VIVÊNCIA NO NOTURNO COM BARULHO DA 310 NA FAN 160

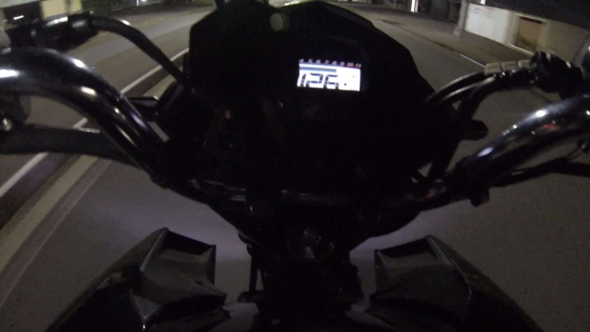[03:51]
Tá com de lado, bateu Tá não, porque ela perde muita força Que não tá com fita na moto Olha aí, não bateu não Vou tentar ali na volta Vou tentar na volta aqui agora Acelerar mesmo essa moto Pra ver se ela bate
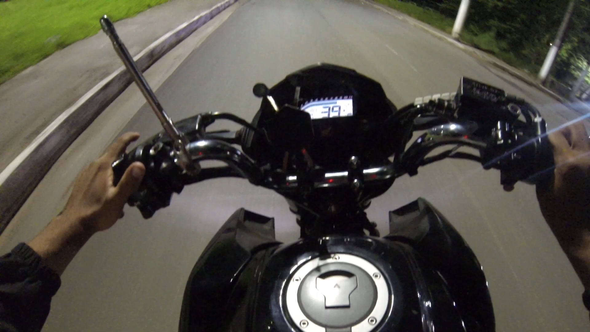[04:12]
Bora Bora ver se ela bate
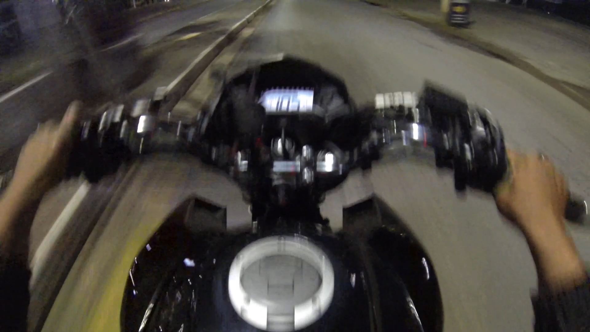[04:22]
Não quer muito quebra-mola Mas depois dali Só tem esse quebra-mola aqui agora
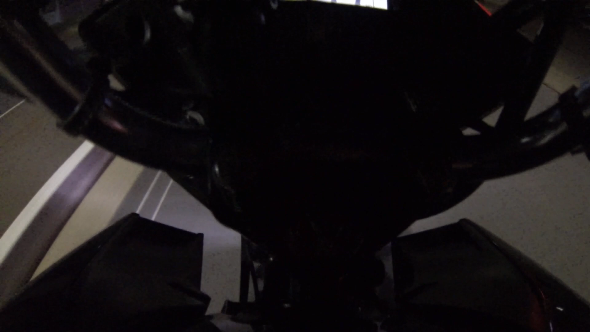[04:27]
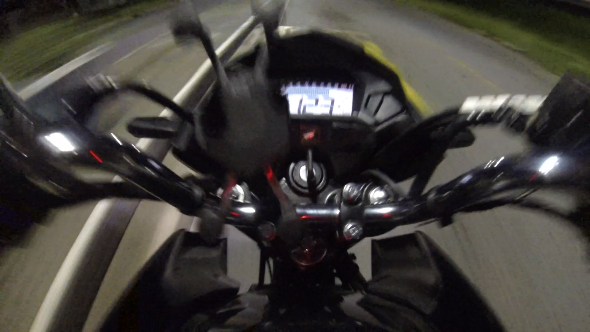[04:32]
Aí vai ter esse aqui agora E agora é só reta 126 Olha aí não bate não Eu acelerando mesmo 126 é o máximo É Bate não 126 é o máximo dela Com barilho da 310
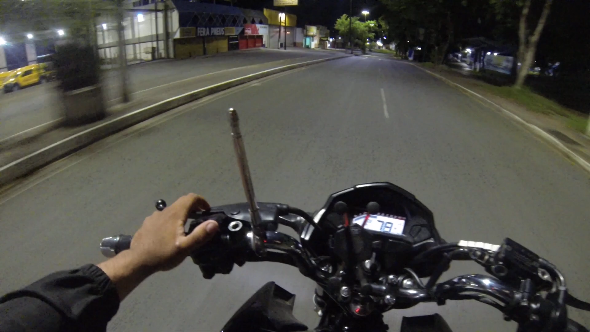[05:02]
Na reta Família Lembrando pra vocês Que é na reta